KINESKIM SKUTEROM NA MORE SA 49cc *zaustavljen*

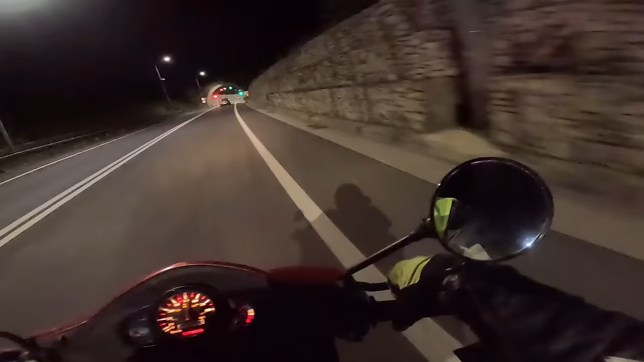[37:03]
Evo ga, prijatelji, tunel Sozina. Kad prođemo Sozinu, idemo za Sutomore.
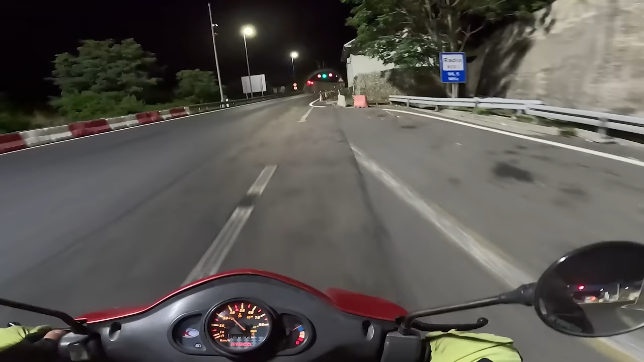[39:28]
Ovo je Sozina. Da be, evo ga, Sozina be, bate be.